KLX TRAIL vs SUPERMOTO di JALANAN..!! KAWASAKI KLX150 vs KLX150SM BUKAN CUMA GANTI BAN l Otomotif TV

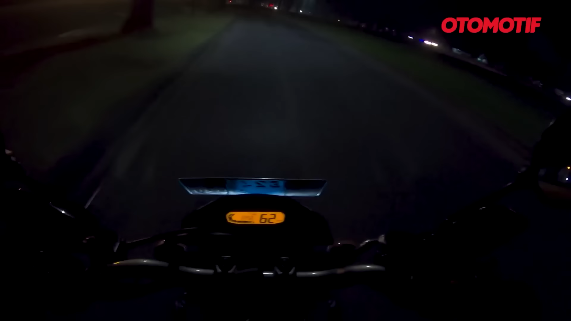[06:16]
banget di tarikan awal karena dia final gear ringan wenteng banget tarikan awalnya ya cuma jadi cepet jalan gerung ya elah baru lari 60 udah